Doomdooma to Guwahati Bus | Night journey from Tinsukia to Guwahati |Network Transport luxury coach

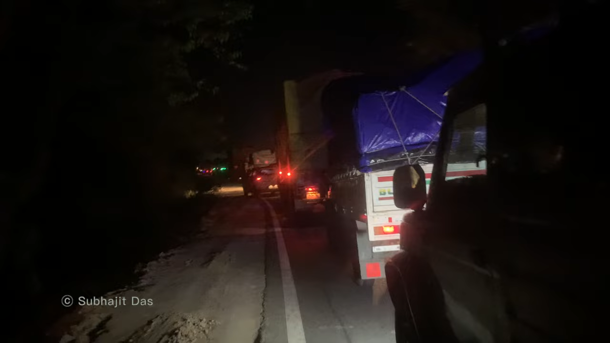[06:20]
বন্ধুরা কি বলবো, কাজেঙ্গার মধ্যে দিয়ে যাচ্ছি, এত জ্যাম পড়ে গেছে, কতক্ষণ ধরে বাসটা দাঁড়িয়ে আছে, এদিকে যেমন জ্যাম আর এদিকে হালাত থাকে, কি খাওয়া শীতের নিচে শুয়ে পড়ে।